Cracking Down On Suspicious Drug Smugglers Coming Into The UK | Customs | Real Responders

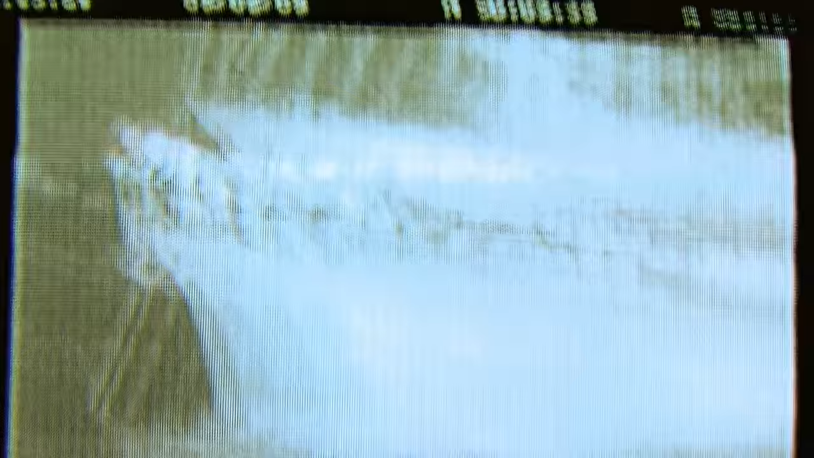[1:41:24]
it was a local but then watched as it tied up in a dangerous position